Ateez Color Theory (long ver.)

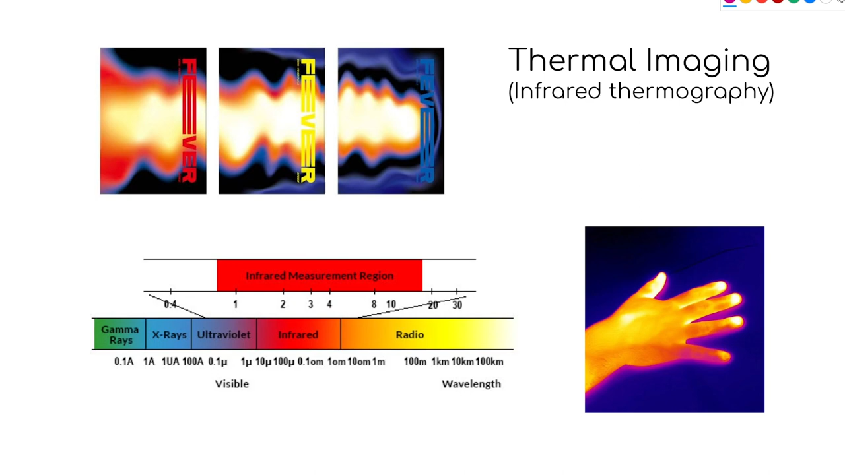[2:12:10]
Hot is a red thing. Cold is a blue thing. But what a thermal camera does is it measures wavelengths of light. So you can measure hot and cold as wavelengths of light. Now, it's not on the visible spectrum. It's over here.